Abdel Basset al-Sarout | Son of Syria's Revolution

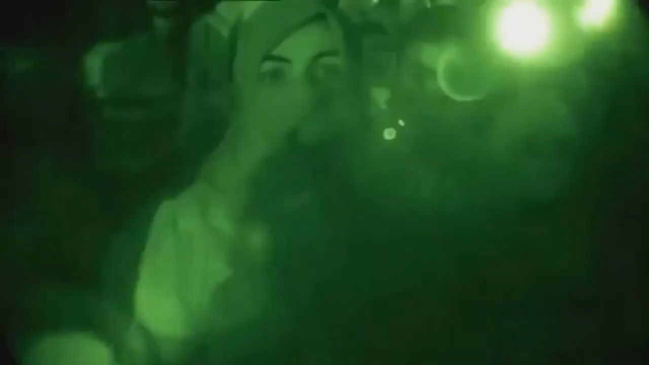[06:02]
One of them addresses President Assad directly.
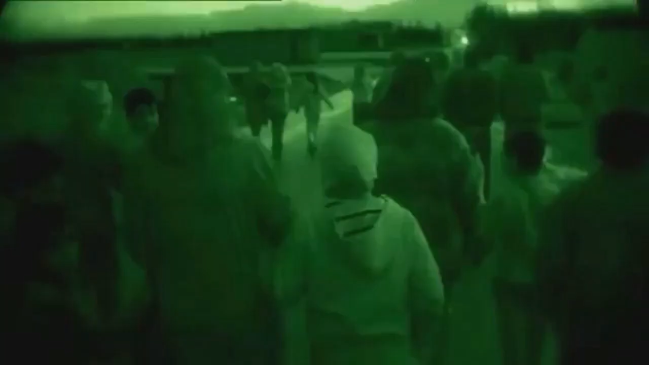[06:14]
This group walked for 3 days to avoid the soldiers.